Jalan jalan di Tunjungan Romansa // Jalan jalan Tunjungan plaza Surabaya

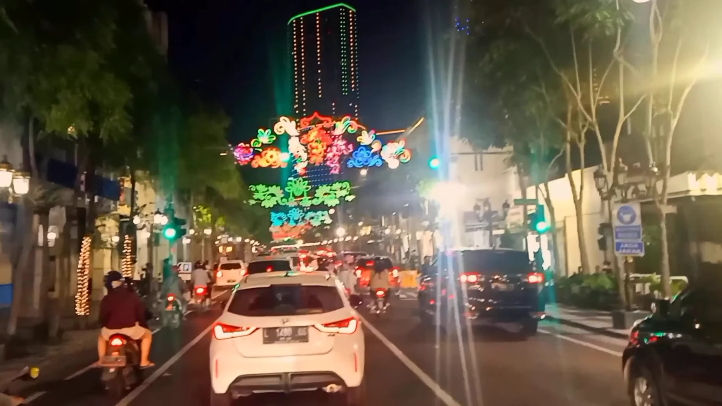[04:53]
Peresmian itu dibersamai dengan program-program baru yang memikat wisatawan. Jalan Tunjungan Surabaya resmi dihidupkan kembali sebagai tempat wisata yang bernuansa bangunan kuno di era perjuangan.